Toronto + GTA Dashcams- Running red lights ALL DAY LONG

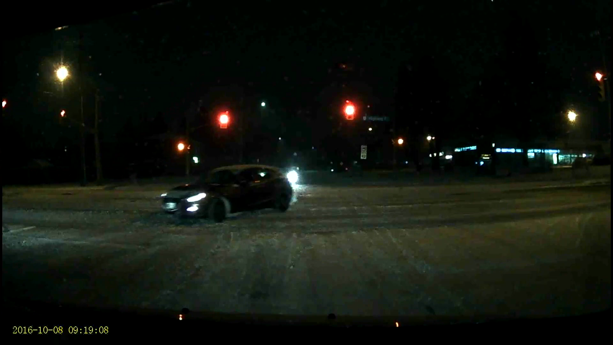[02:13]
here as light turns red mine turns green car just goes right through that red and another one here like turns red and out